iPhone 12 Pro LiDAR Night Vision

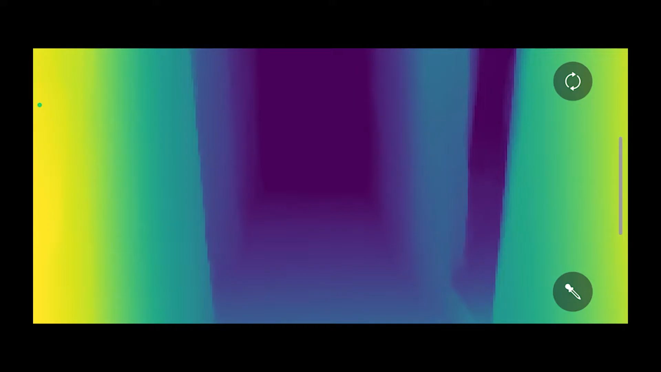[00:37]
So what you're seeing here is a depth map. It isn't the normal colors that your eyes see. They don't exist in the dark.
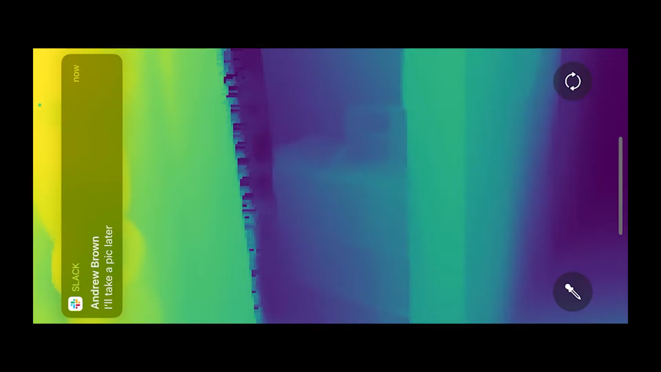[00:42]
We only know how far away each object is from the phone.
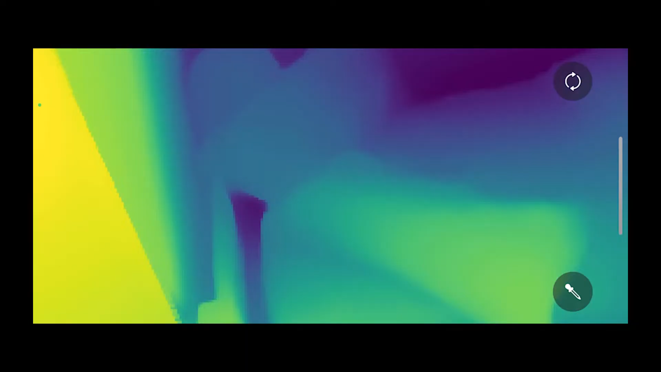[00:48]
So we're picking different hues and saturations of colors and using some crazy math to try and create enough contrast between each thing.
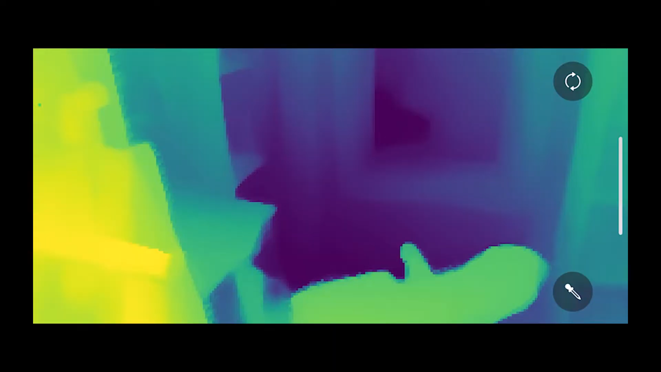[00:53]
The end result is that you can see real-world objects on a two-dimensional screen with no color or light.
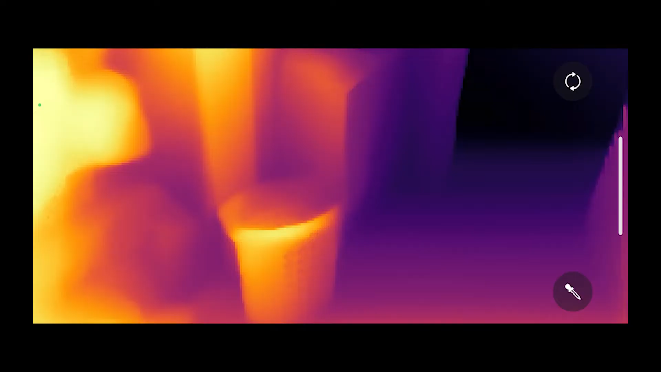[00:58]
But to really test this, we need complete darkness.
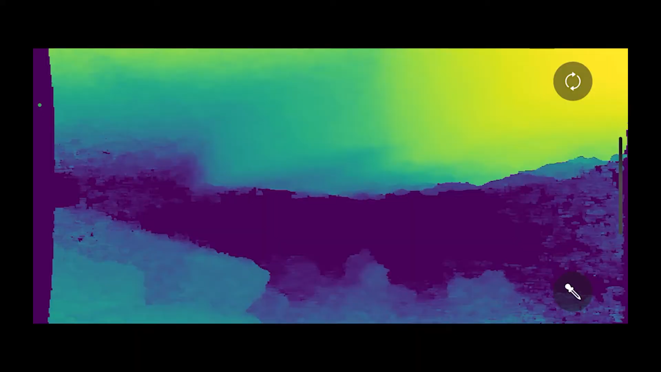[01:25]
Now the infrared side of the camera, the front of the iPhone, had no problem with the dust.
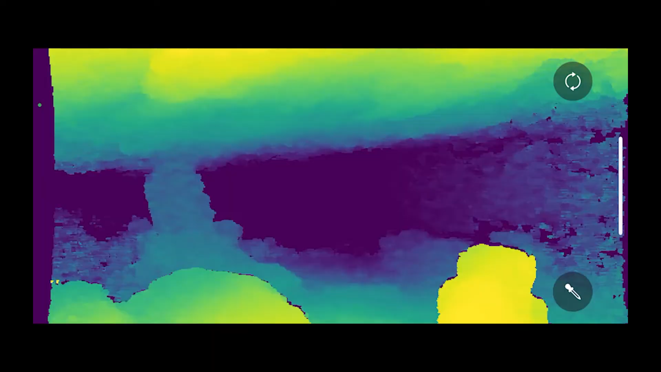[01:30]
And actually produced some really cool imagery of the cave wall.